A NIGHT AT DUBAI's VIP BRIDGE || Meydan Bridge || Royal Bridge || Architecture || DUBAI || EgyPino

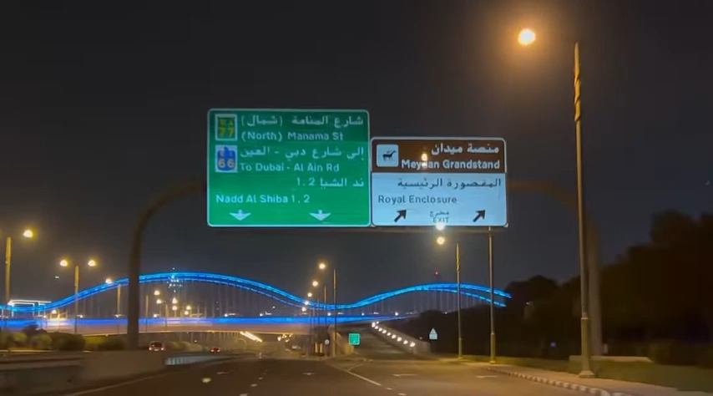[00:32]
So join me and I will show you this billion dirhams royal bridge called the Meydan Bridge.